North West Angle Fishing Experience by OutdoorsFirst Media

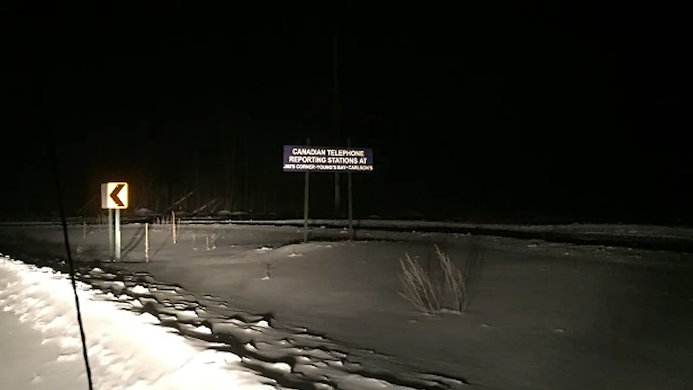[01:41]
border through Canada and then we got a little bit of a ride there's a back road for Waze and back into Minnesota you actually have to stop at the check-in station just look at that ahead of us like I said a few minutes we'll be at quarter
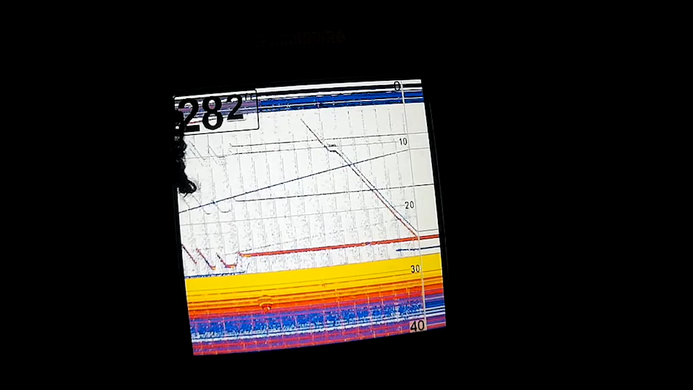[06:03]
I was right on the bottom and just ate it and didn't screw around